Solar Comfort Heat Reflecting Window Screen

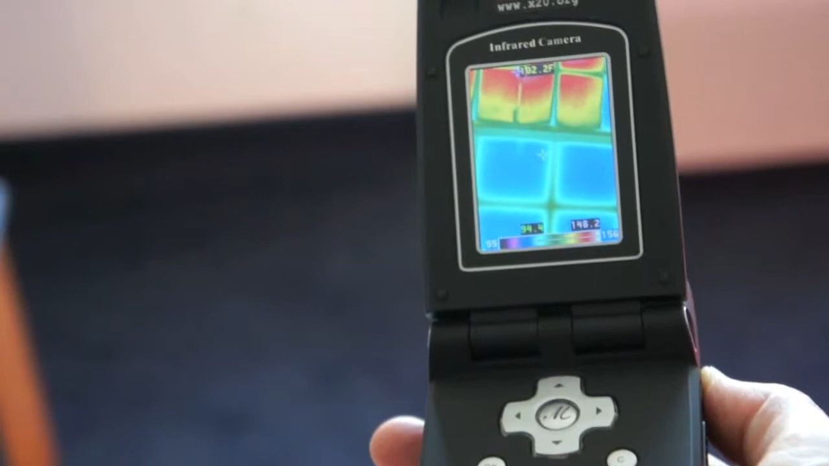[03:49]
The temperature you see registering on the infrared camera is radiant energy coming through the glass and heating the paper.
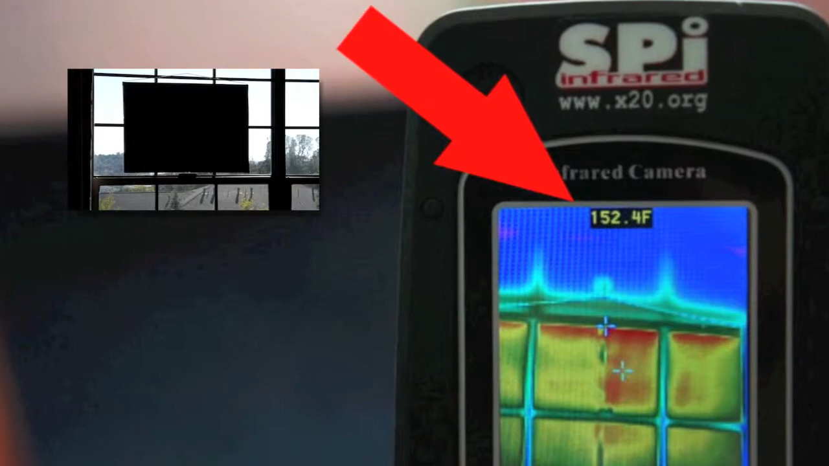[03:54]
On screen: spot 152.4°F
The hottest area of the paper reaches 152 degrees.
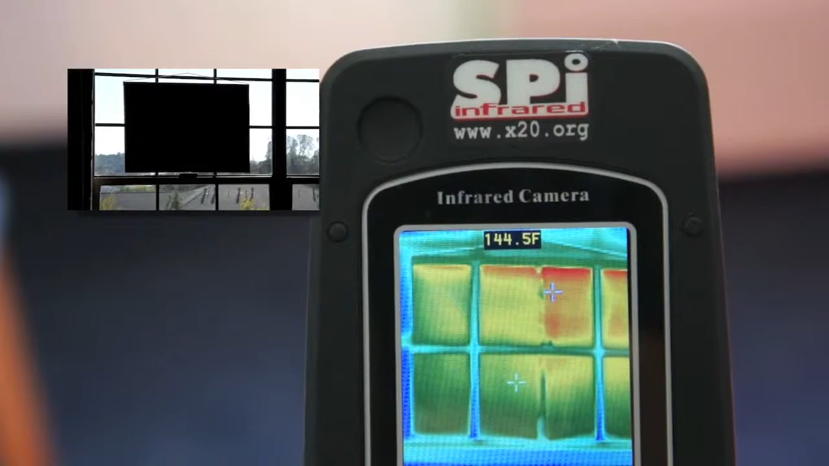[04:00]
On screen: spot 144.5°F
Surprising, considering the pleasant outside ambient air temperature is somewhere between 79 or 80.
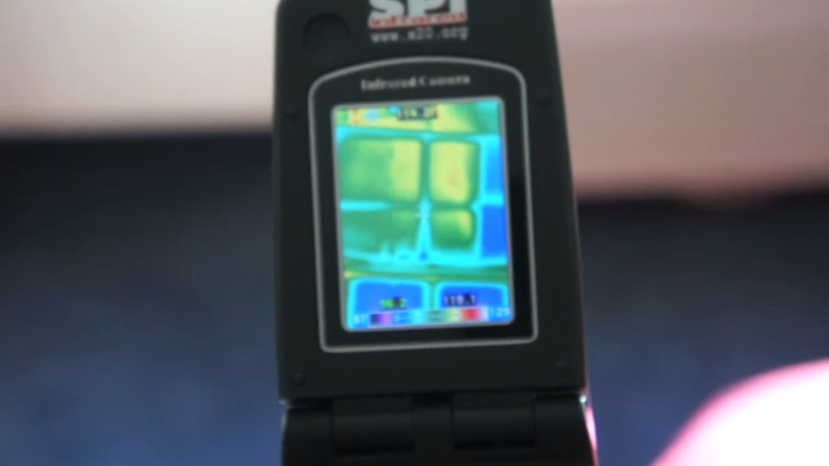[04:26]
The radiant barrier has effectively reduced the incoming heat by 32 degrees.